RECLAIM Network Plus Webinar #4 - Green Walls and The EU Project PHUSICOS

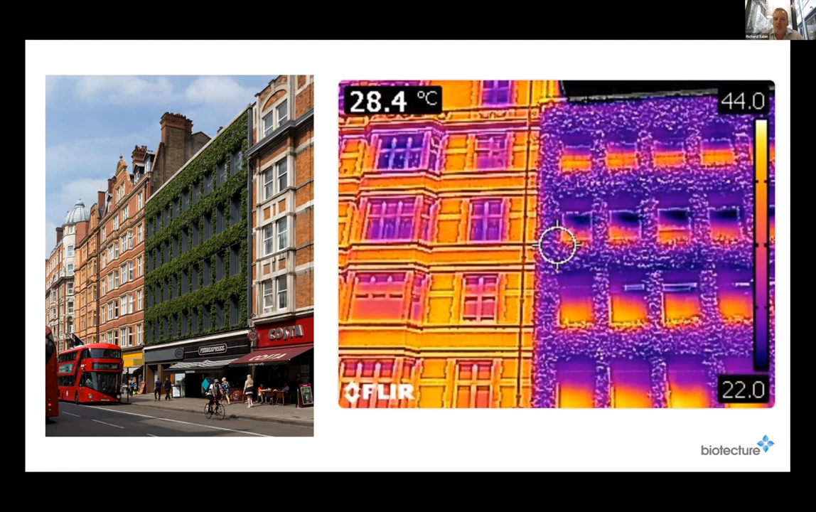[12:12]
On screen: spot 28.4°C
the right hand side here the thermal impact that that is having where on the plant facade we are about 20 degrees cooler um than the in the adjacent building and so not only are we on the facades but we're also starting to look at how we